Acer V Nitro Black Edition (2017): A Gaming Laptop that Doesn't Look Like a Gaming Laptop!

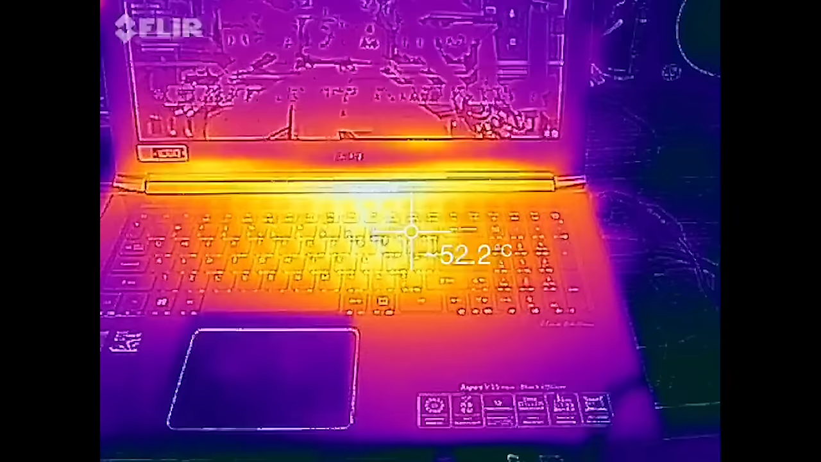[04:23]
On screen: spot 52.2°C
That's 133 degrees Fahrenheit making this one of the hottest computers I've tested this year. Even at idle the CPU temperatures would sit around 63 degrees which is much too hot.